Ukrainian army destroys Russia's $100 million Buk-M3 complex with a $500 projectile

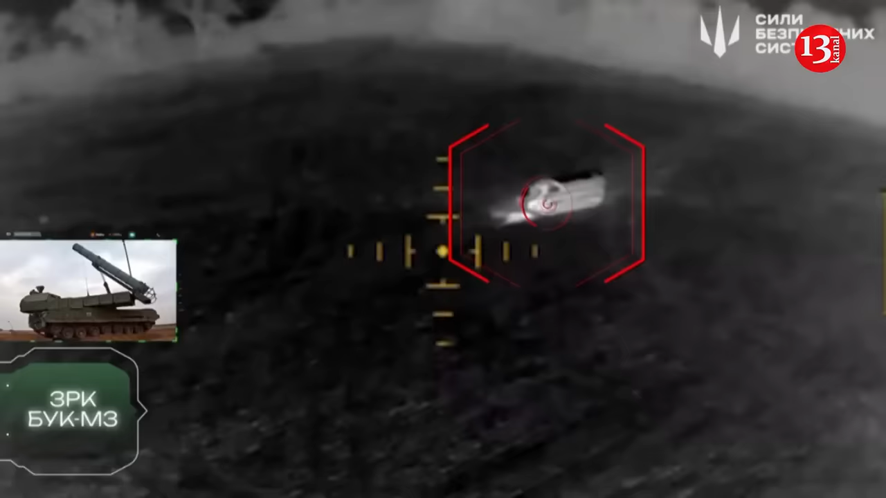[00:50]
another Buk M3 complex was detected and eliminated by Ukrainian UAVs, and together with it, the Buck M2 target illumination and guidance radar station
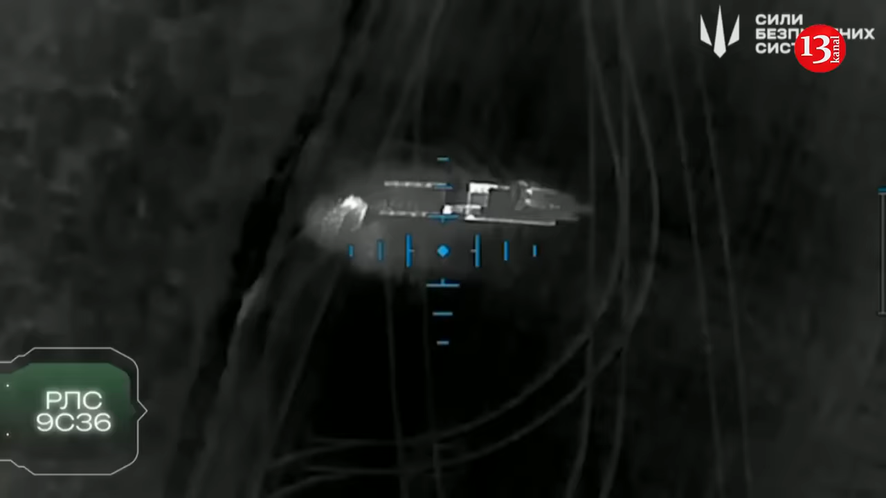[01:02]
9C36 air defense system Buck M2 was included in the destruction kit.
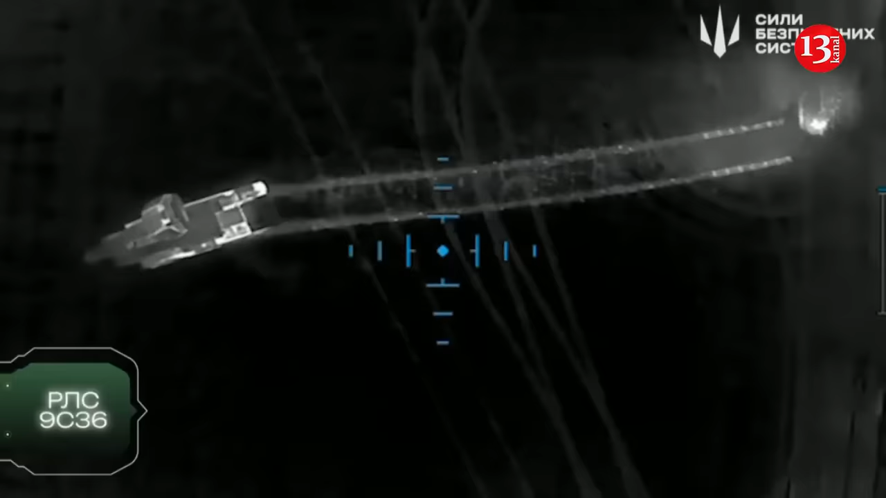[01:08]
The complexes were located in the temporarily occupied Luhansk region,